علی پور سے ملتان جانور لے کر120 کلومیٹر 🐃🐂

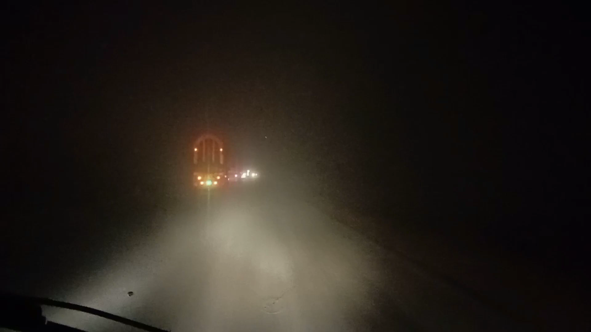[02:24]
सामने कटिया आगी है हाली लोख जुल दे हैं वाला बात अकड़ियो सुछ
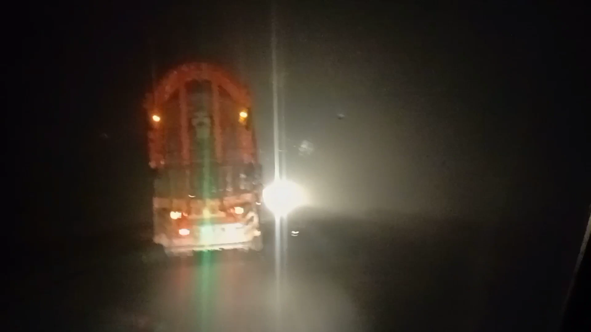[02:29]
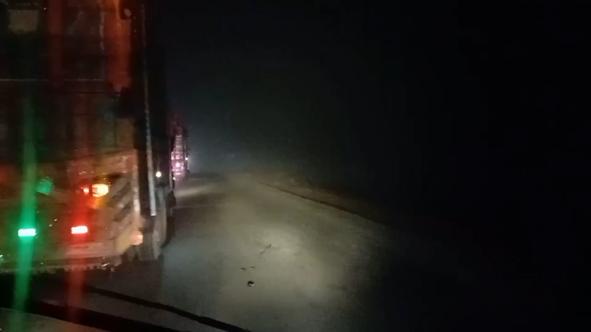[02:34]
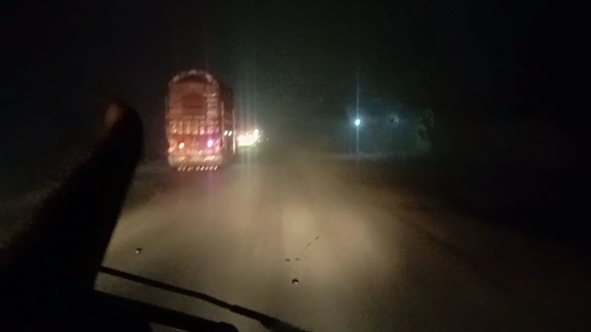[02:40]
सामने कटिया नजर दे नहीं है और सामने कटिया नजर दे नहीं देखा है अधारी रात ठीक है तो रोड की थै नजर दे नहीं भई